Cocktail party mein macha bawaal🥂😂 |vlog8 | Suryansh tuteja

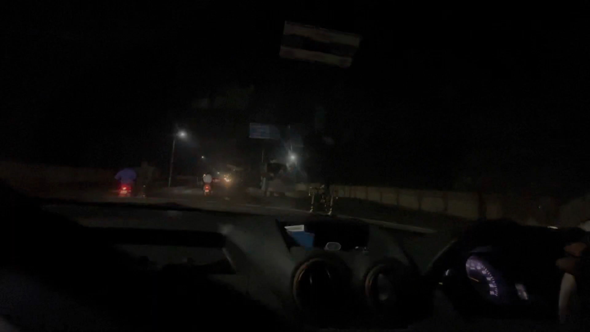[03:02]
ब्रेकर है, लग नहीं रहा गोलगप्पे वाला भाई ये है।